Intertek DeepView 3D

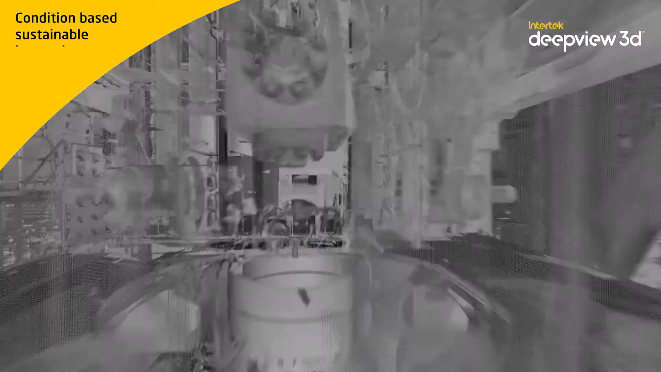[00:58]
laser scanning, and advanced non-destructive testing for optimal condition-based maintenance and the development of digital twin programs.
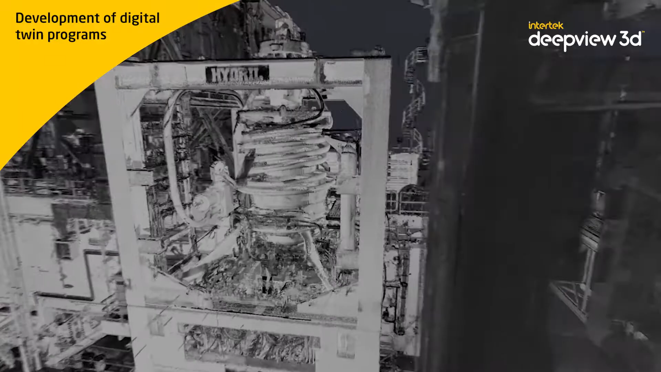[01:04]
This precise inspection methodology determines the current condition
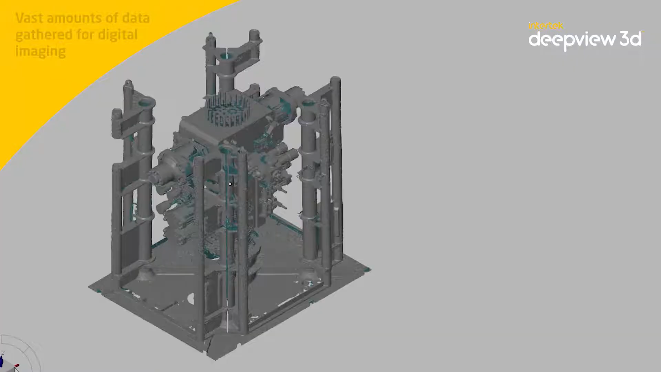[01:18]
large assets such as BOPs are laser scanned to create the first layer of the digital twin.
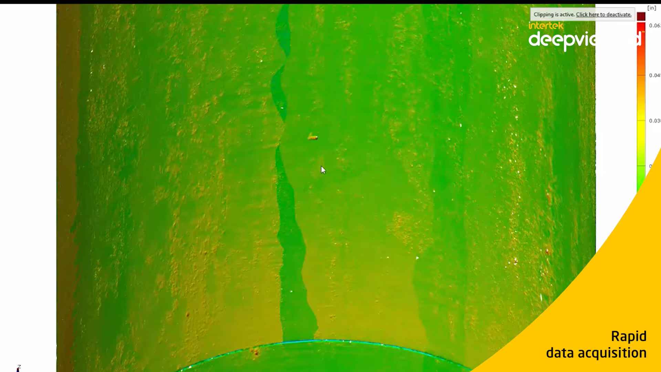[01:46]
This also allows for identification of anomalies in the bore, cavities, and annular elements.
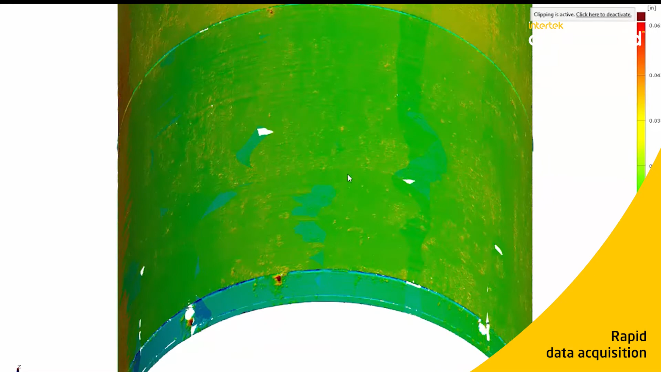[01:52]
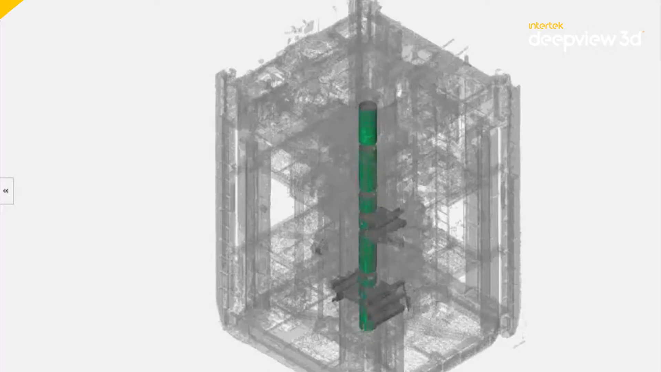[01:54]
Observed anomalies can then be accurately 3D scanned for high-precision dimensional inspection and corrosion analysis.
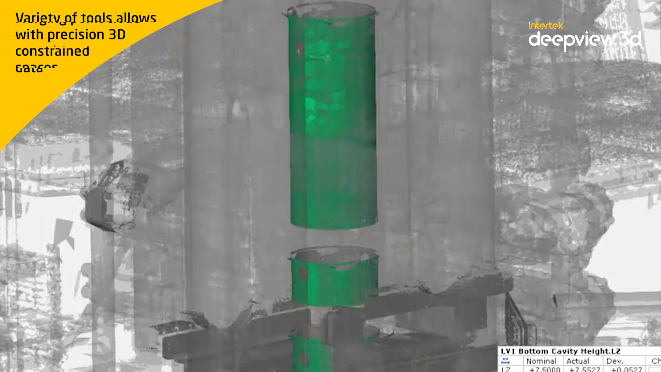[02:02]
3D scanning of cavity areas and seal surfaces allows for digital, dimensional, and condition assessment.
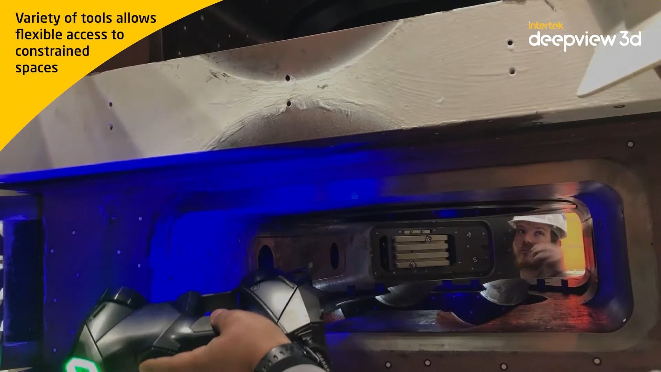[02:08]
This is complemented by our digital reporting, which provides ongoing traceability. To ensure engineering and quality objectives are met,
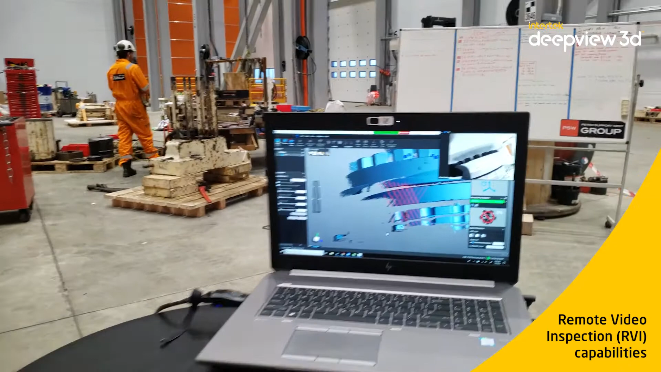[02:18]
our inspection process can be remotely monitored by experts in real time.
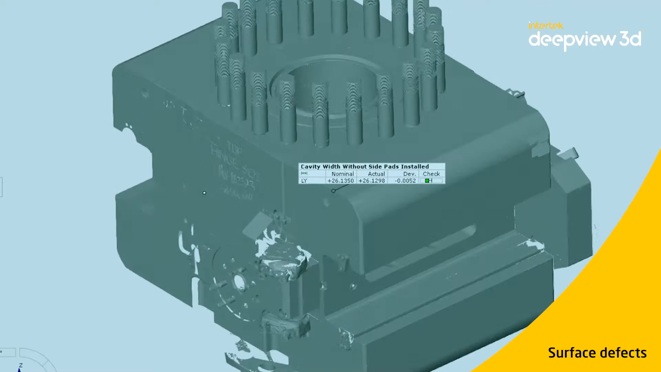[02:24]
Critical asset areas can be scanned for dimensional inspection to identify surface corrosion, pitting, and excessive wear.
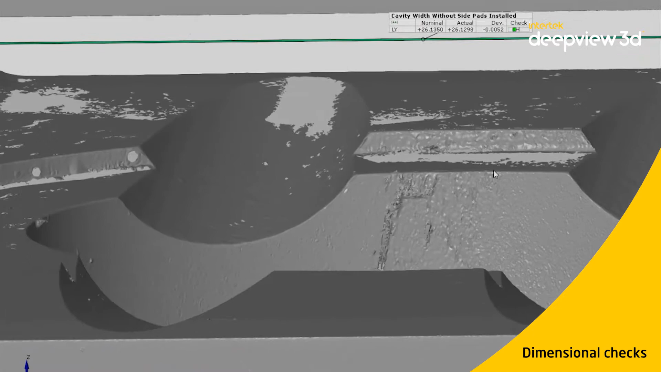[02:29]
Included within a condition-based maintenance program,